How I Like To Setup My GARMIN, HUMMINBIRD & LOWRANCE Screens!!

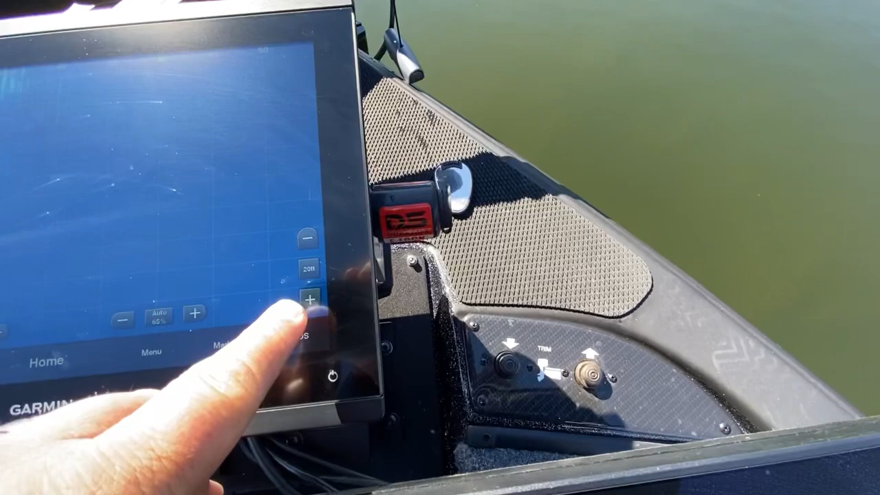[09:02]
the the depth range you know i really like this unit a lot and as you can see i like the blue screen that's actually my favorite of the the different colors you know i started out with amber but i really do like blue i think it has great contrast in the sunlight and that's really important to me and i can see the fish real well and see everything
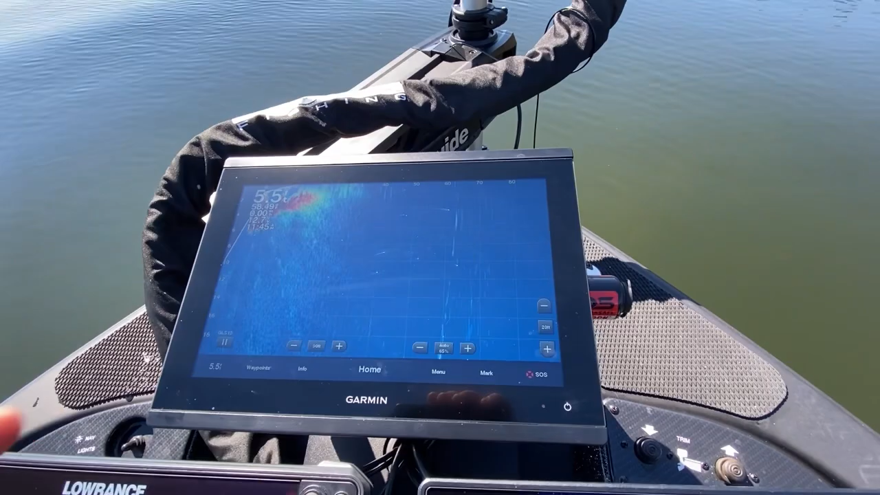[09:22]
else so that's what i keep it in all right now we go to the lawrence hds 12 live up here of course it's linked with the hds 12 on the bow and i just use this for my navionics maps i've got a zoomed in map so if i've got a waypoint and i'm you know trying to line up a cast with that
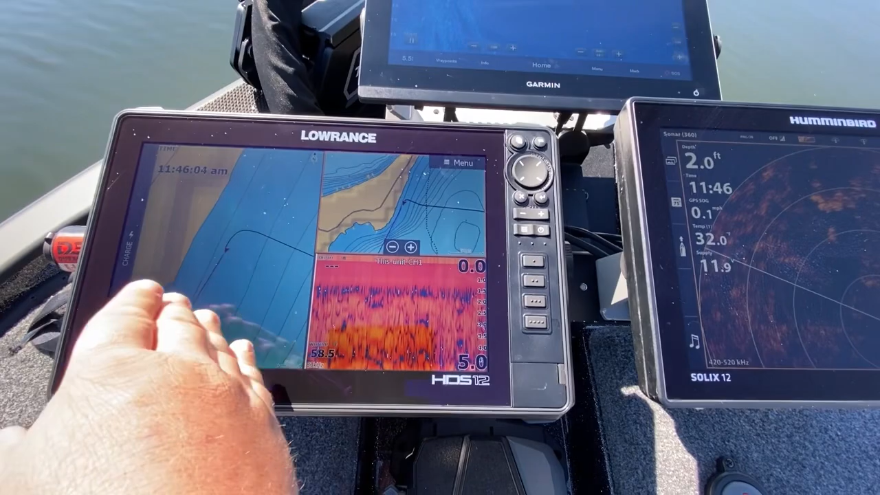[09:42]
waypoint uh that's this is the screen i'm mostly looking at then i've got a zoomed out uh one that can kind of give me a bigger picture of the the
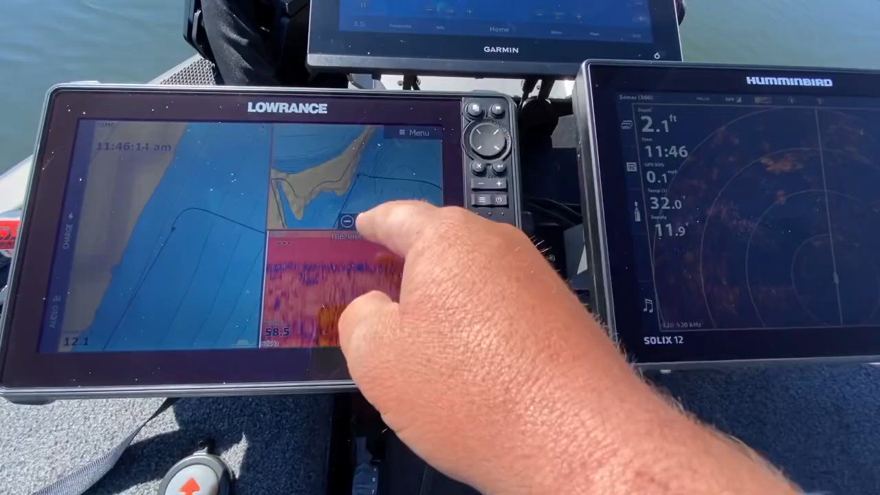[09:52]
On screen: depth 2.1 ft
the the area and then we've got 2d sonar and that is pretty much it and of course we're still using the the uh navionics